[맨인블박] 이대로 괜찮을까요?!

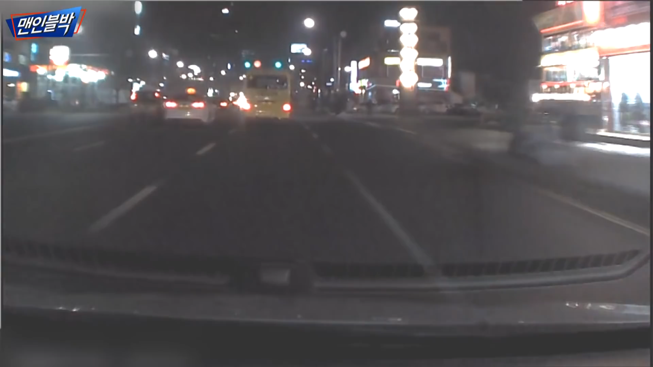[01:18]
지금 거기 바로 보이는 옆에 지나고 있어요.
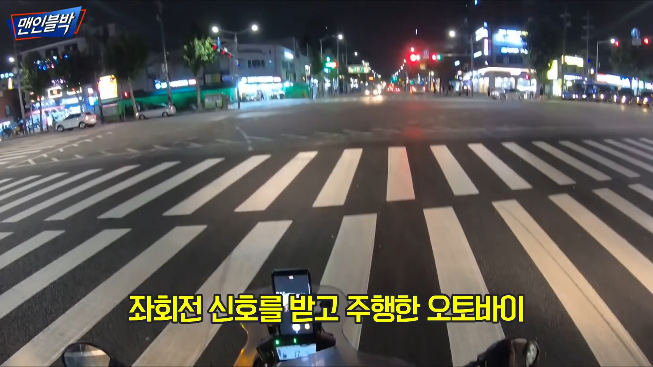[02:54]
이제 신호받고 좌회전을 했는데 택시가 불법 유턴을 해가지고.
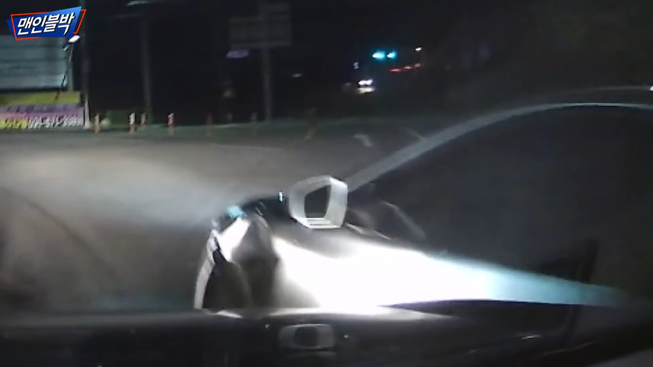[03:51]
택시를 볼 수가 없죠. 그 블랙박스에서 보시면 택시가 보일 수 있는 상황이 아니에요.